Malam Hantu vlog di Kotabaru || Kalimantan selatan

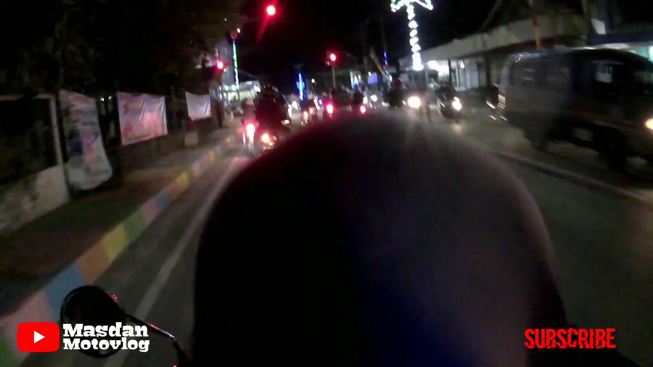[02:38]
Belok kiri, jalan terus. Terus. Terus, terus. Di sini jalannya sempit ya. Sempit sekali. Hanya cukup dua mobil mungkin. Padahal kota besar itu loh, sudah berkembang lumayan. Mantep alias mantep, kota-kota. Itu ada iwak.
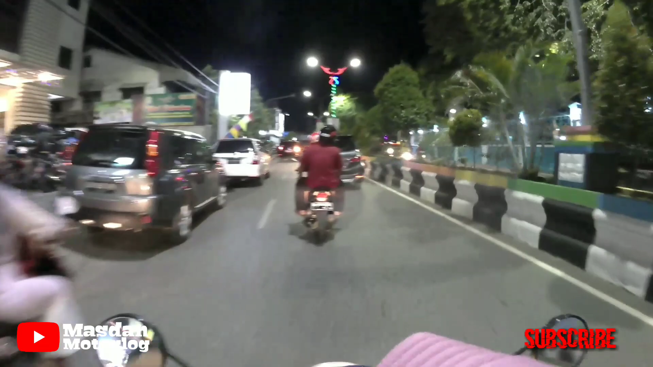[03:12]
Itu iwaknya terbang. Iwaknya bersayap. Kayak iwaknya bersayap yuk.
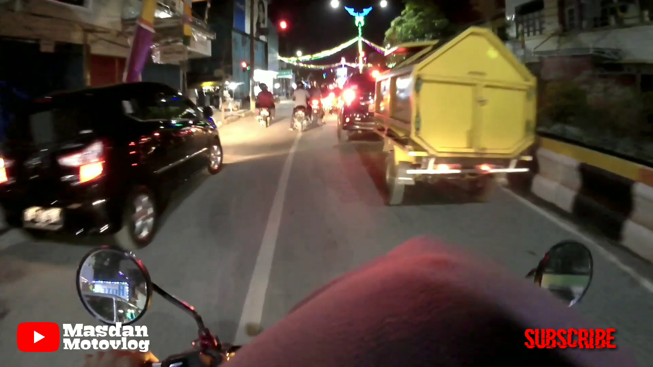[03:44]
Terus saja kah? Nah, bermanda kamu. Lampunya merah. Berhijau gini.
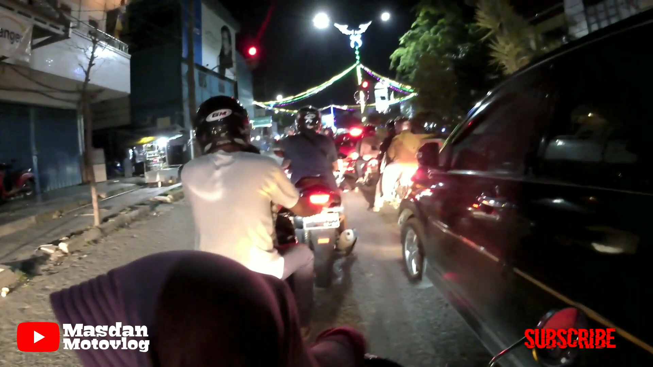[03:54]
Lampunya hijau. Yeay, lampu hijau. Yeay, yeay, yeay, yeay, yeay, yeay, yeay, yeay, yeay, yeay, yeay, yeay, yeay. Hah? Kenapa, Ra? Gimana ada bencong? Sekar lah bencongnya. Sekar lah.